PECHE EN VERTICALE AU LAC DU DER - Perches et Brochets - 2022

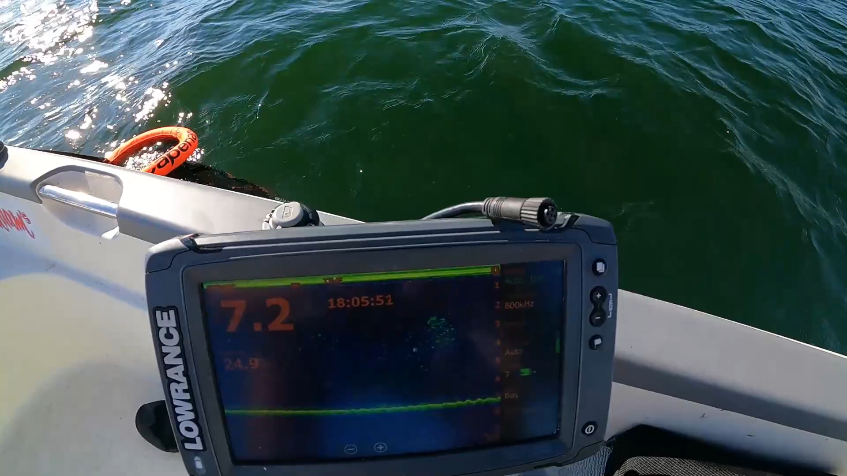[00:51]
Voilà, si vous voyez un peu.
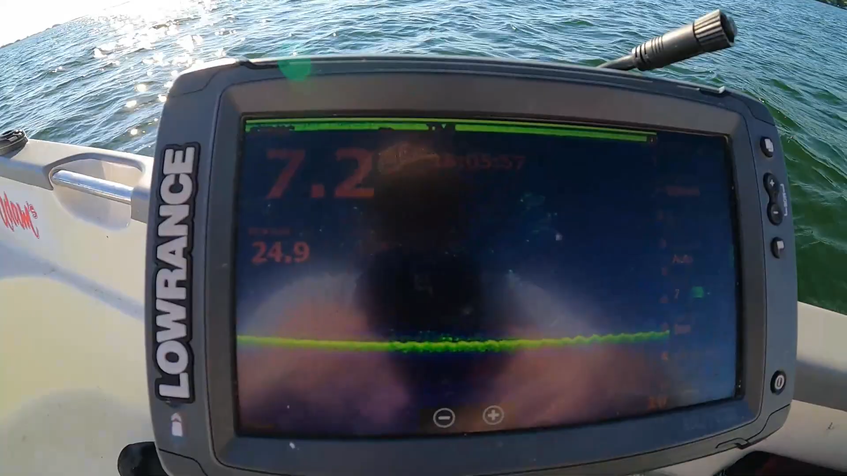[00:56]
Il y a un bon par là. Donc on va tenter.